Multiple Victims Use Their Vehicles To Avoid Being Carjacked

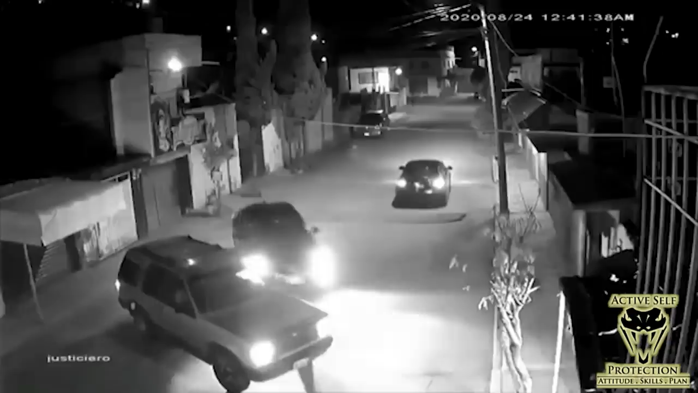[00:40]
First one here, you can see our victims coming towards us, and this guy in the SUV is trying to block him in and keep him from going back and forth, so the guy's going to try to back up again, and you can see two dudes coming kind of out of the shadows here, and once our defender recognizes that,